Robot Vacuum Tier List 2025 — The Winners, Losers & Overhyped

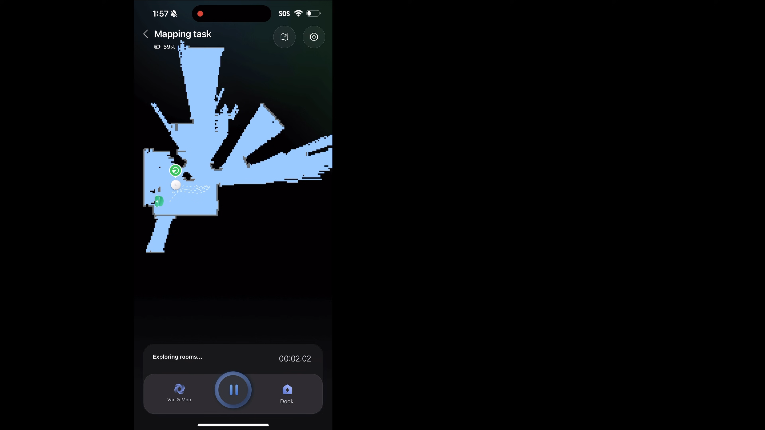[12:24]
lidar and the mapping and similar vacuum performance to the $1,000 robot vacuum, but you're only paying 20% of the price.